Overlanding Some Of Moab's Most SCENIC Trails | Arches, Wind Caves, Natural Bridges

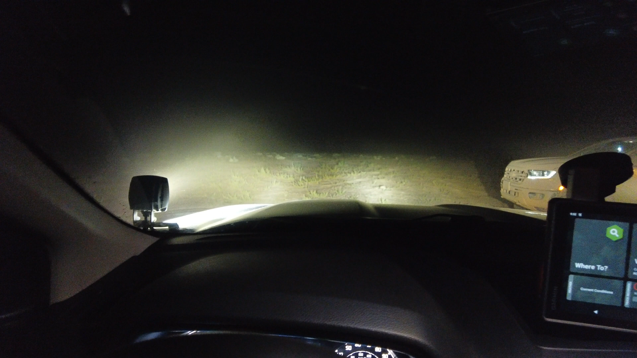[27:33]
I don't know if you can see the dust that is blowing across my headlights and my ditch lights, but the truck is literally rocking from the wind. We've got everything packed up and buttoned away. We are currently gonna try to move to our secondary backup spot,